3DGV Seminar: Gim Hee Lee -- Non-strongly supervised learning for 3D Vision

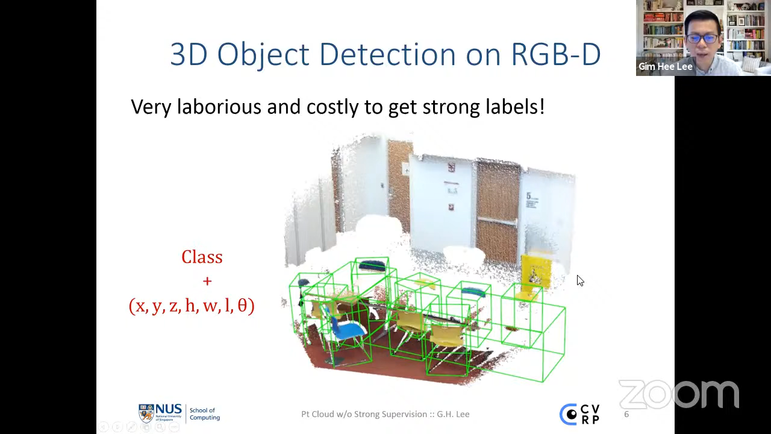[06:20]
So it's very difficult for non-trained eyes to actually even to detect where are these objects, and not to even mention to place the bounding boxes correctly around these objects that are in the point cloud.
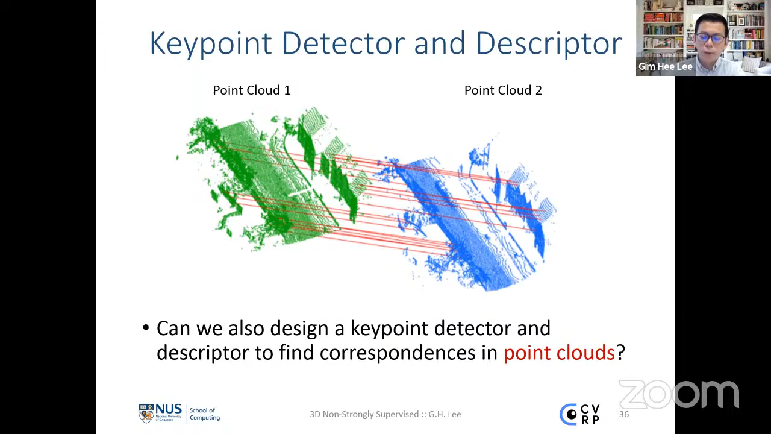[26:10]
such that we can actually take different scans and align them together to form the scan of a 3D model or even the environment. And this actually turns out to be kind of a difficult problem because of the lack of strong labels to get deep learning to actually work well on this particular task.
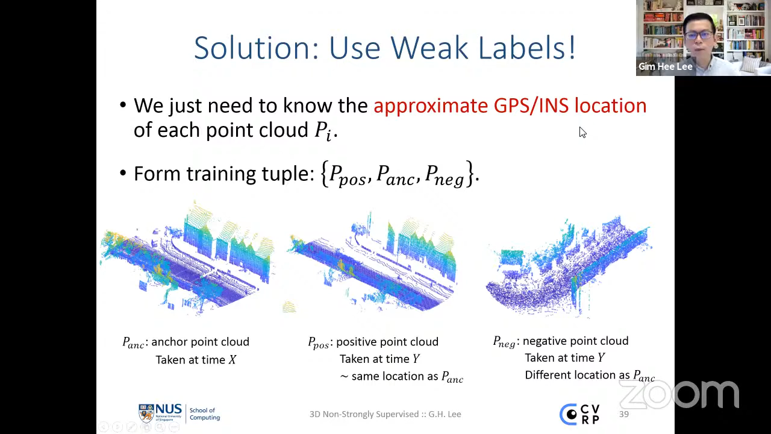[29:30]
which is a point cloud segment taken from a different time at a different location from the anchor point cloud. This different location can be given by the GPS and INS readings. Now, this is a network architecture of our 3D FitNet.
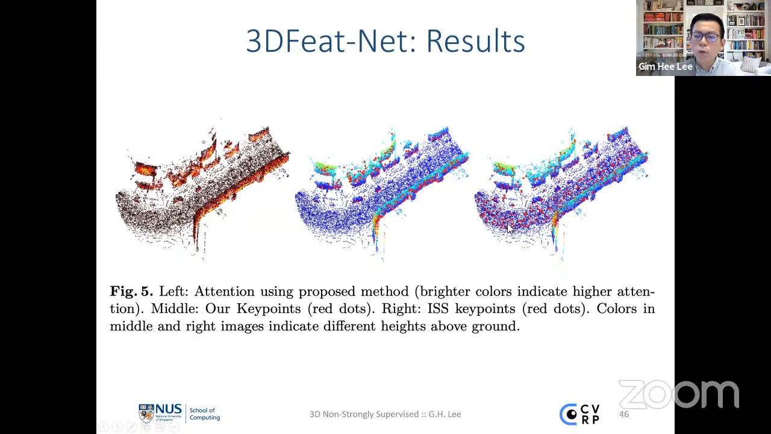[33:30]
we can see that our 3D FeedNet actually ignores a lot of non-salient key points that can be found on the ground. These are non-discriminative key points. Whereas ISS actually falsely detected all these key points to be useful key points. Now, here's a comparison on the Oxford robot car data set with existing techniques.
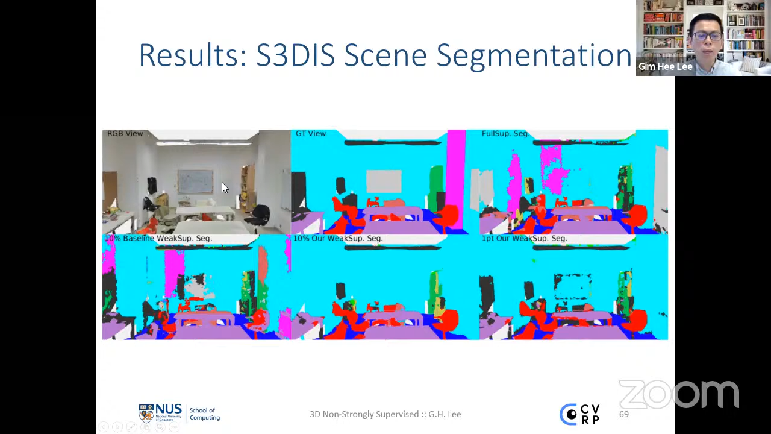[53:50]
So essentially, this is given the point cloud of a scene. We want to label every point to take a certain class over here. And here in we also show some results,